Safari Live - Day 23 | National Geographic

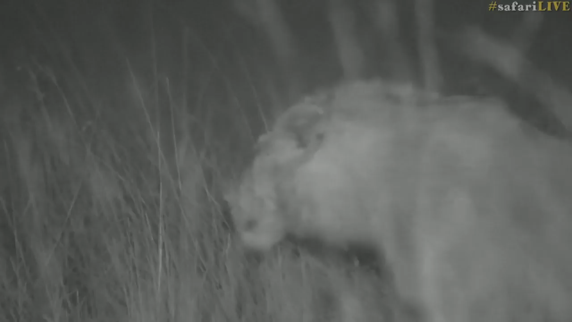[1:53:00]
well they were well they're still going a little bit there we go young male roaring which is very cool now the big guy started it and then the youngsters began
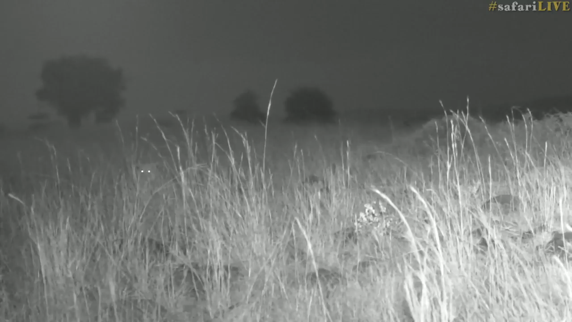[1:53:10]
and then the females went too let's go across to them quickly if we can to the right and you can see we're now in full infrared head and they're in there somewhere a whole bunch of them started yelling and that's often a precursor to movement but just a bit distressingly it's often not a precursor to hunting let's see if they do it again it's really very special to hear
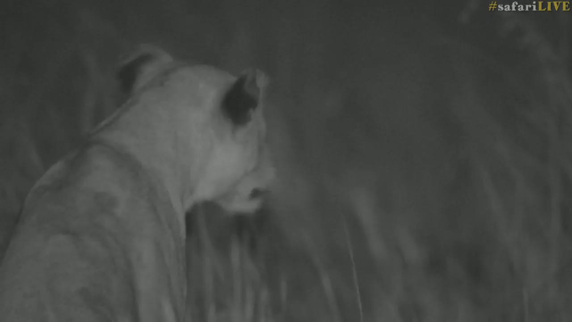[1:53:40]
so we'll see a slight limp there on her front left foot very slight wouldn't affect her in a hunt but certainly you can see she is favoring the right front where is she going on to the males
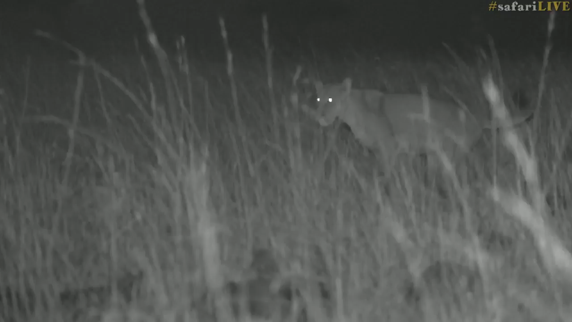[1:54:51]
often they move just a little bit away which is quite polite of them either you're wondering if lions are nocturnal
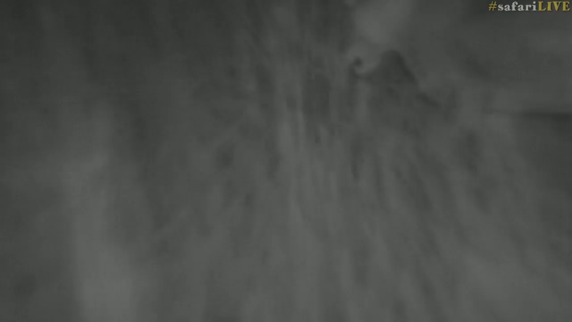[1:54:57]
um yes they are nocturnal
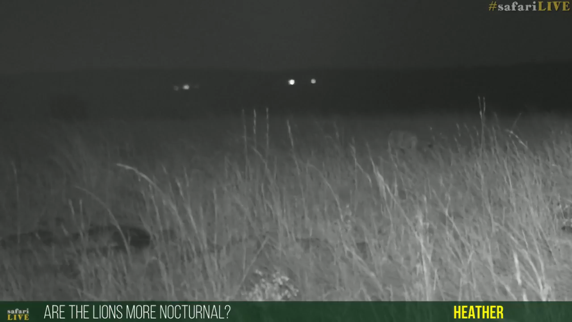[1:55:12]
know we've spent a lot of time with them all night over the last sort of three months or so and quite often what you find are they're going to call again
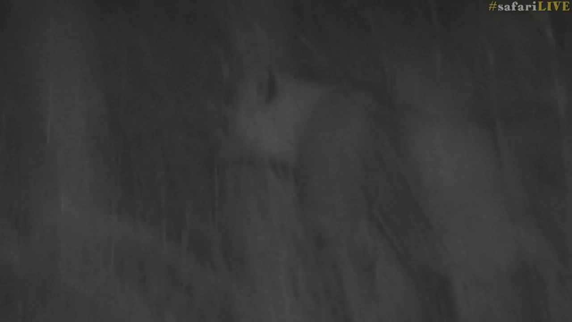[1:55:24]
well she's calling now she might set the others off we found is that they will often sleep from sort of 11 o'clock to five o'clock in the morning sometimes even longer that's more contact cool than a territorial one
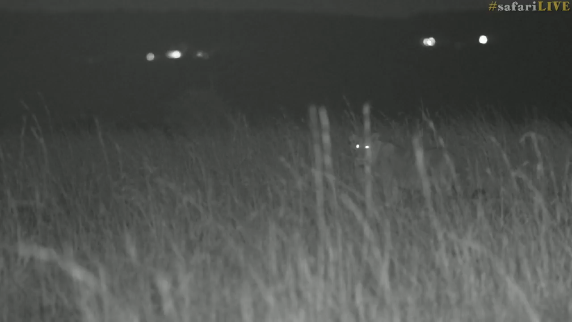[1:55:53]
there we go and no okay i didn't move the others have all gone back to sleep typically if you're not we're not going to leave them she's calling again let's just see if the others don't call just hear her groaning
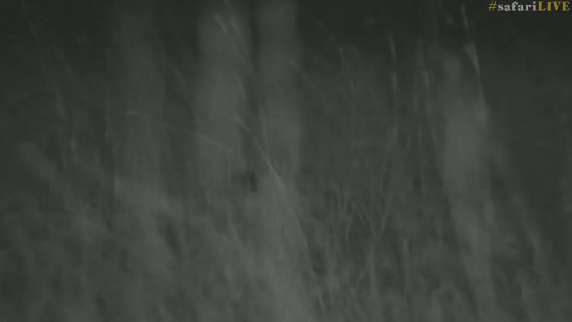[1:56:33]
just see her eye twinkling between two stalks of grass there in the middle that's it's just moved away there are the backs of her ears always amazes me that black back to the ears so it's just a little bit difficult to get focus on something so unobvious and inconspicuous in amongst the grass there
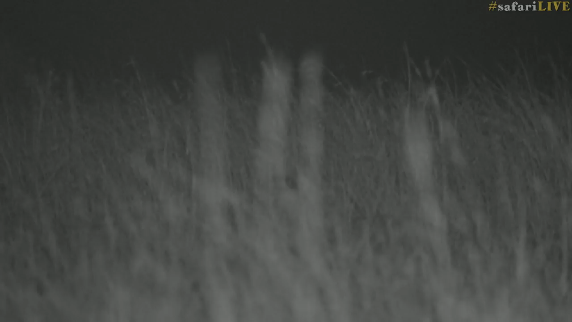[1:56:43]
natalie as the lightning flashes there you say does it make any of the animals scatty uh do you mean mad by scatty or do you mean scared i don't i think it makes them afraid sometimes definitely
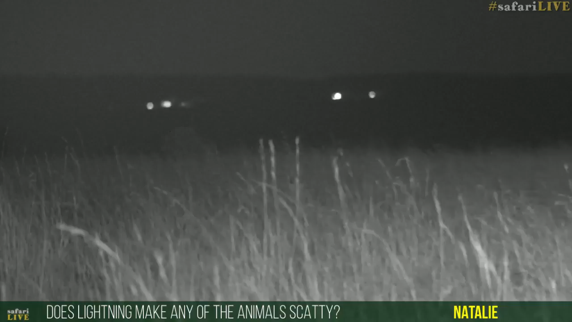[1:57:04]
i think thunder certainly makes them afraid from time to time does it make them mad does make them run around no i don't think it does i think any animal that is scared will either attempt to move away or if it's right overhead will attempt to find some form of cover so they'll get under a bush or under a tree a bit like my dad's old dog trubshaw used to do he used to put his nose in the corner and sit there whenever there was any thunder i think while these lions are certainly braver and more courageous
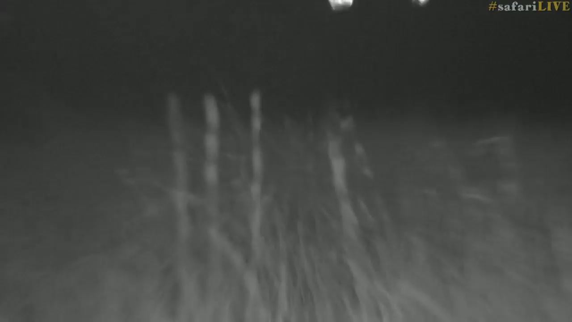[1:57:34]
than trubshaw and i think they also will get nervous in a huge lighting and thunderstorm the eye is just shining in the darkness ah mkl you want to know there's other lights that are the safari trucks no they're not they are the lights of a place called the mara sun and i don't know what the other one is so there are two places
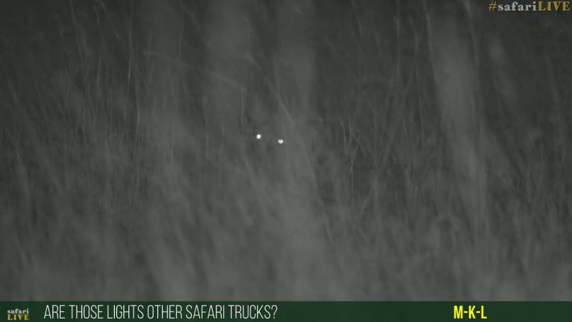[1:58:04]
where you can stay as a tourist on the hill so they're way away on the olololo escarpment in fact they've just gone out and there's obviously been a power cut alice have you still got power
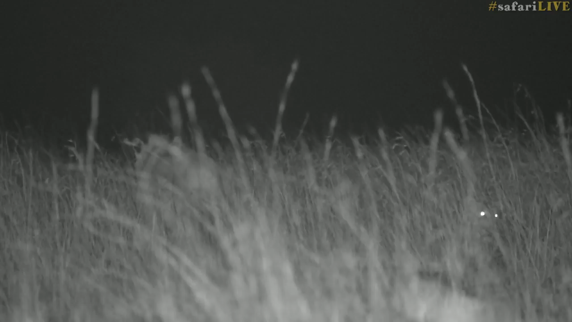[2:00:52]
and now marking his territory quite close to her for him to be roaring at this age is unusual he's in nowhere he's nowhere close to being a territorial male lion yet he's not nearly big enough but he may have tacked himself onto this other big male
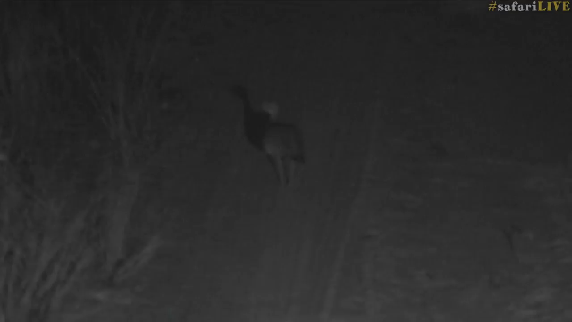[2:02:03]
you've got the infrared but that there's the quran
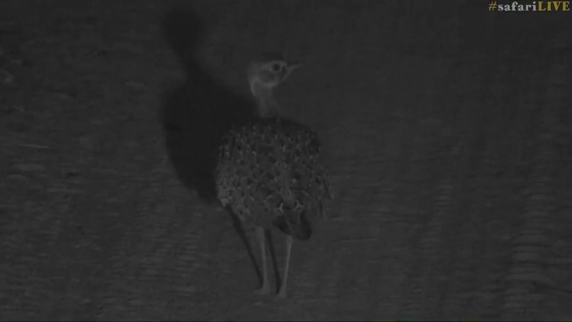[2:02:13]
i can hear another one calling in the distance
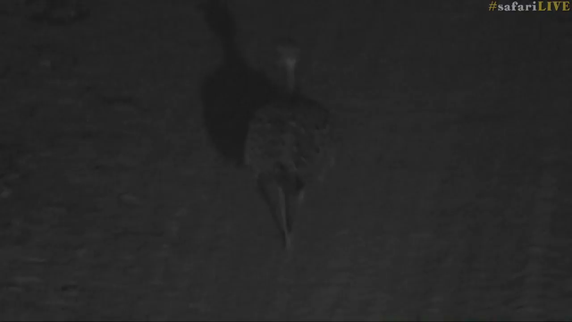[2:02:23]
it looks like the way it's walking it looks like it's a little
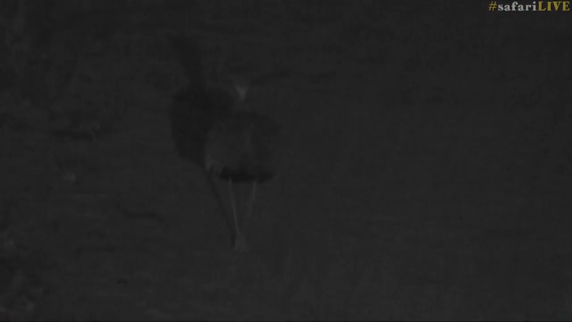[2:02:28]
a little tipsy perhaps from left to right hang on is that no